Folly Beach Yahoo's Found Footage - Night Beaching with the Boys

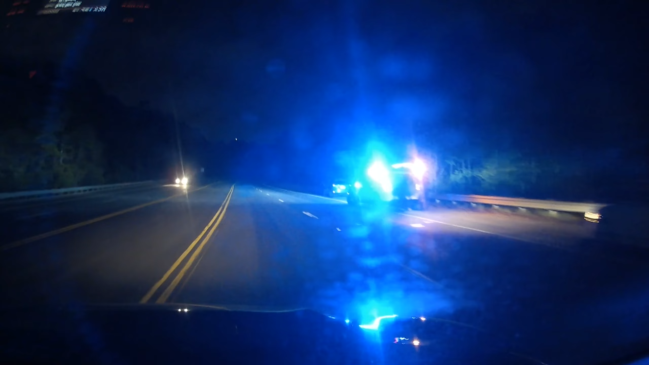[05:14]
Dude. Alright, windows are going up. Imagine we get pulled over because of that. Officer, we don't have a license. Oh my god, they're fucking everywhere.
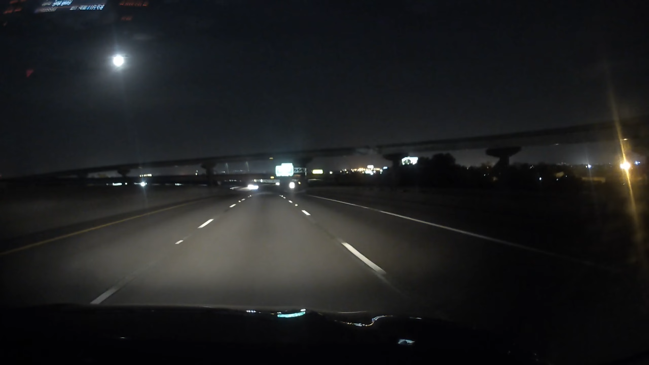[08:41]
No. No, wait. Oh, no, the bridge is right there. So we're not going over it. I can try not to. The speed limit says 40 miles per hour and you're going 60. That's for the exit, Dodo. My bad. Oh, no. No. No. Oh, no. Oh, no. Wait. We're turning.